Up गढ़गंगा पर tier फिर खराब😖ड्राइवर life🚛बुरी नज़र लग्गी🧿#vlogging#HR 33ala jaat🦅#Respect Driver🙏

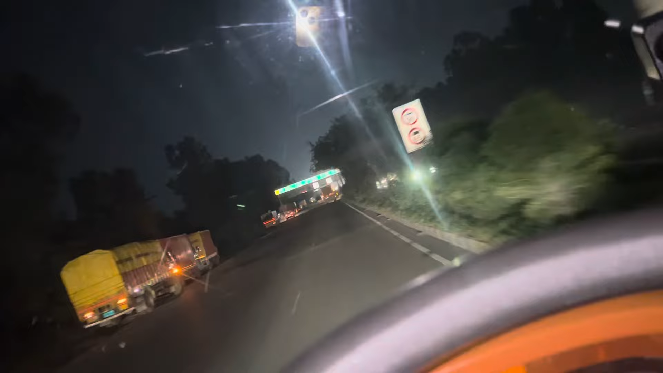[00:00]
12:30 हो गए भाई, करनाल पहुंच लिया वहां दानवीरों की भूमि में। बोर्ड भी लिख जाता उड़ा वेलकम टू करनाल दानवीरों की धरती। अपन जाना भाई अड़ते मेरठ जाओगे, वहां शामली मेरठ हो जाओगे।
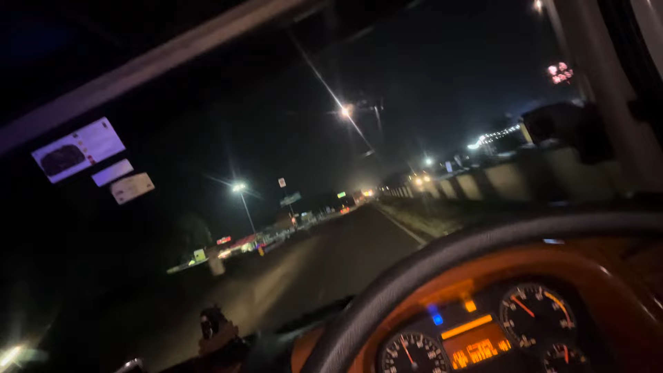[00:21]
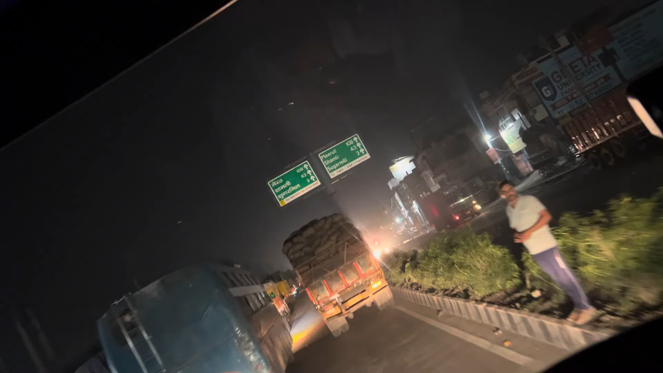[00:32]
मेरठ 108 शामली 43 किलोमीटर पड़ा भाई, एक बजे नाला है,
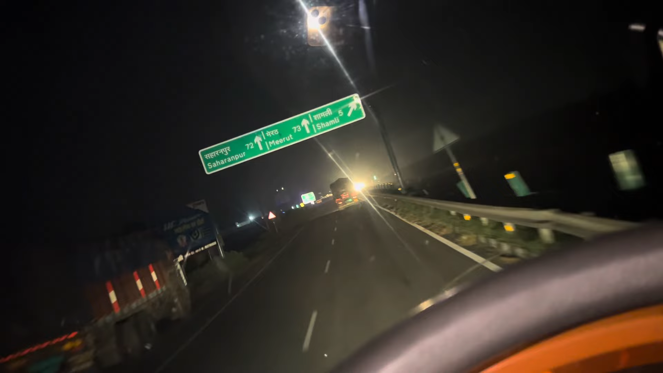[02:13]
शामली 5 किलोमीटर मेरठ 73 किलोमीटर है भाई मेरठ। हाईवे 709B सहारनपुर मेरठ ये शामली का बाईपास घूम गया भाई,
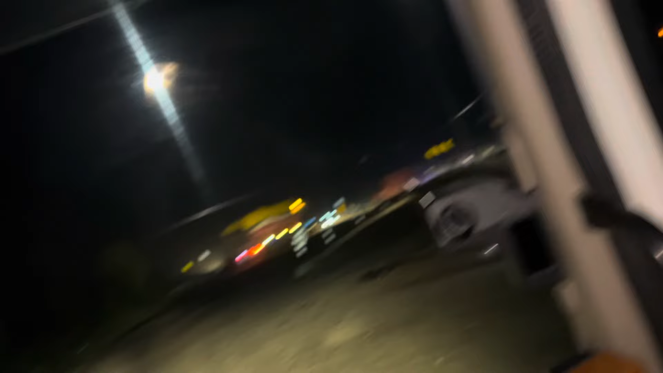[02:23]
सारा बाईपास रोड बड़ा मतलब हाईवे बन रहे हैं अगर जीप तो कोई चक्कर नहीं।
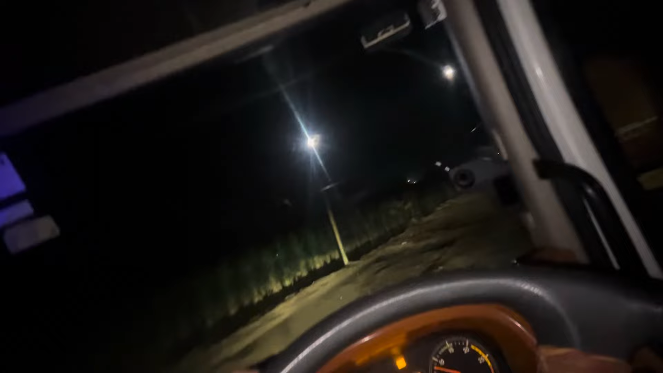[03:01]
शामली दो भाई अंदर
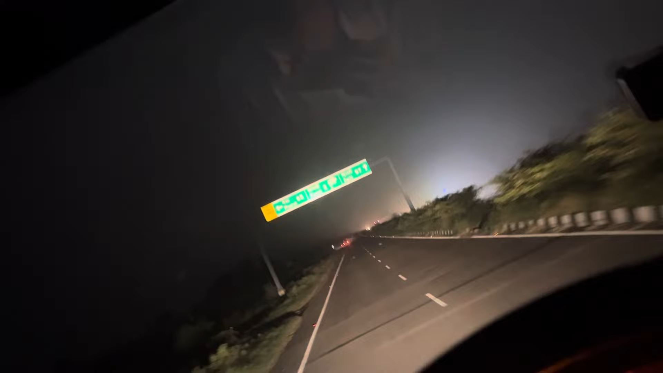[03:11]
मेरठ 65 दिल्ली 97 नीचे उतराएंगे बाबा, मतलब भाई ये छोड़ देंगे यो दिल्ली जा रहा है अपन जाना मेरठ।
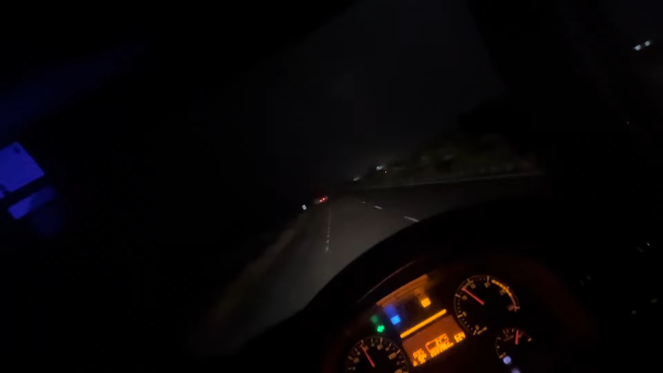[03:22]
ये था भाई अपना शामली का बाईपास, एक नंबर गच बना रहा है।
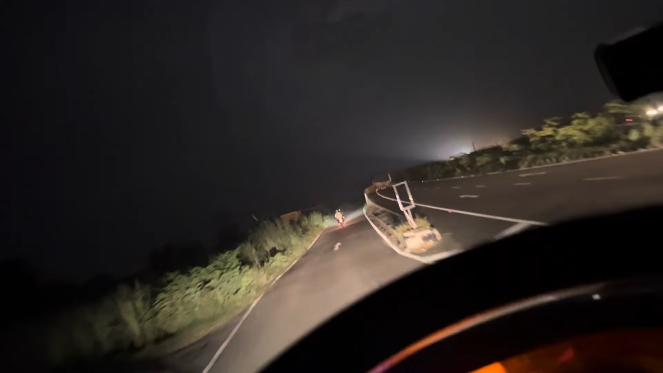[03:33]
नोएडा 136 मेरठ 61 3 बज गए अभी, अपना मेरठ पहुंच लिया वहाँ।
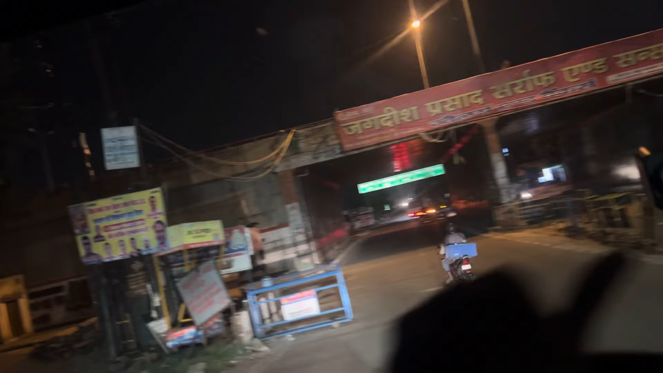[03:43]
ये अपना मेरठ का बाईपास आ गया भाई, बाईपास पर चढ़ के हरिद्वार साइड चलेंगे,
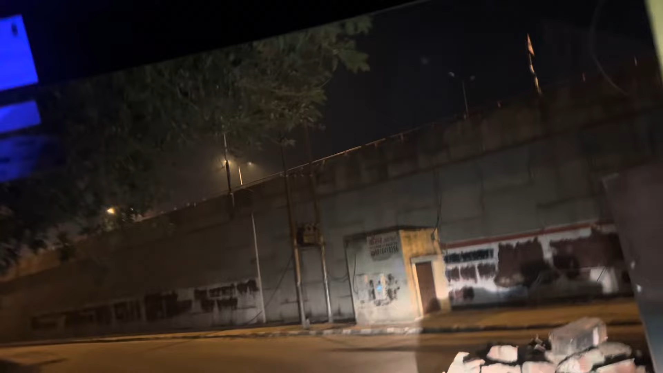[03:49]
लास्ट पॉइंट पर शहर में घुसेंगे भाई।
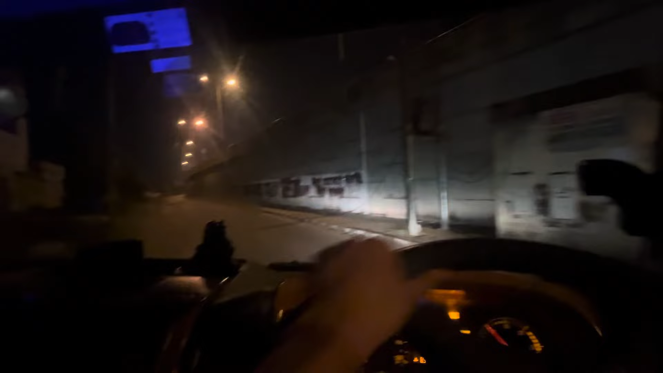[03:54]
बहुत दिन में आया भाई अपा नॉर्थ ईस्टर्न सर्विस लेन टू वंजेवरी रोड श्रद्धापुरी रोड। In 500 meters, turn right onto Shraddhapuri Road.
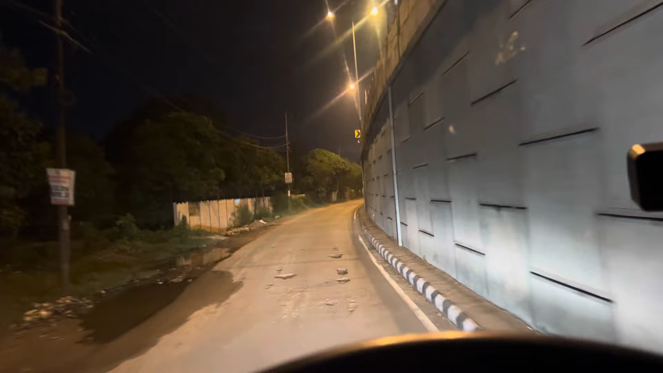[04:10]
मेरठ शहर के अंदर एंट्री हो गई भाई अपनी। अच्छा 8 मेट्रो,
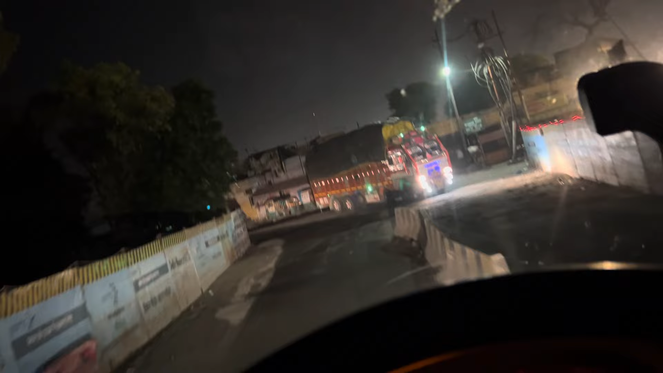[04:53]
मेरठ तो भाई गढ़ गंगा वाले रास्ते पे चल रहे हैं, वहाँ सिंगल रास्ता आयो गढ़गंगा आयु तक जा गए।
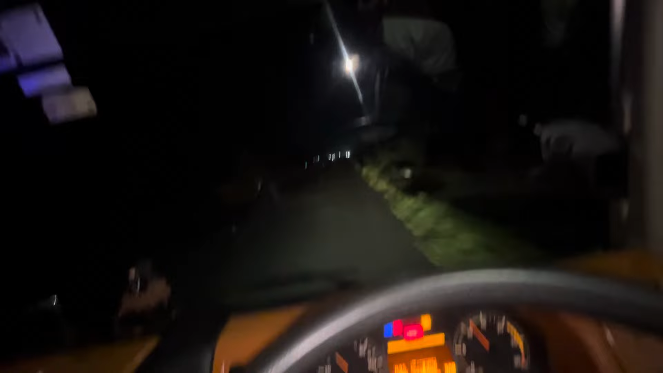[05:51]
तो पहले यो सिंगल था मेरठ तक गढ़गंगा थी।
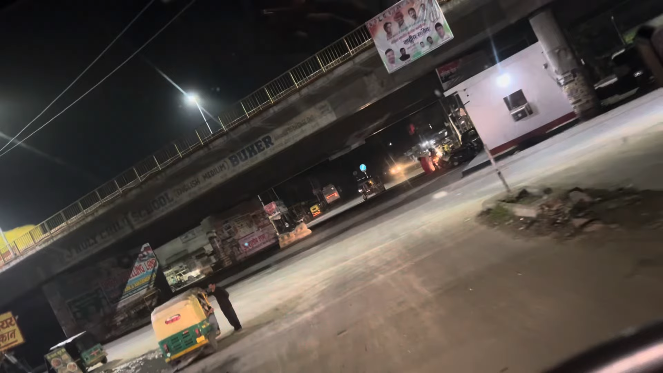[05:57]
5 बज गए भाई पूरे, अपना यो आ गया हाईवे। मुरादाबाद कई से शहर आओगे, मुरादाबाद और भाई बरेली सीतापुर देख दे रही हो तुम।
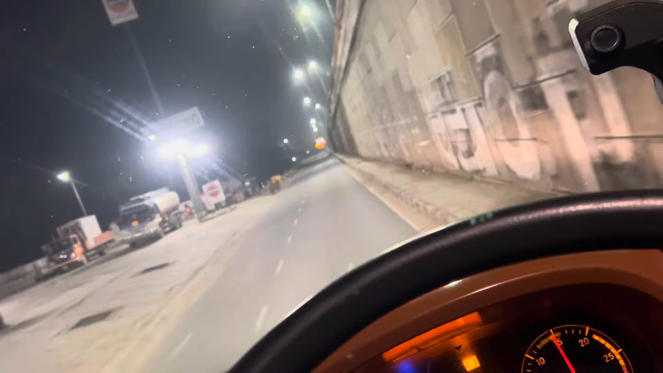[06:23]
फिलहाल आप गढ़गंगा हाईवे चढ़ लिए हैं, पूरे 5 बज गए हैं भाई सवेरे के।